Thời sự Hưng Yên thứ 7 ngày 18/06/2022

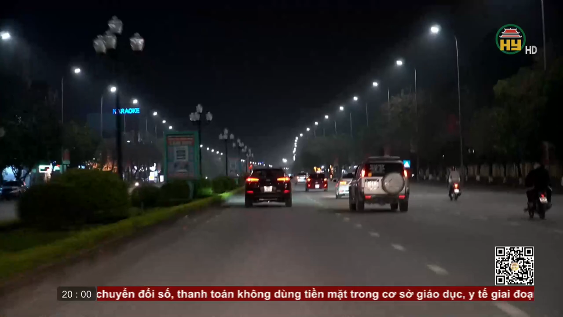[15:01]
Trên đường Nguyễn Đức Cảnh được gọi là phố bia, nơi có nhiều quán bia lớn nhất thành phố Hương Yên.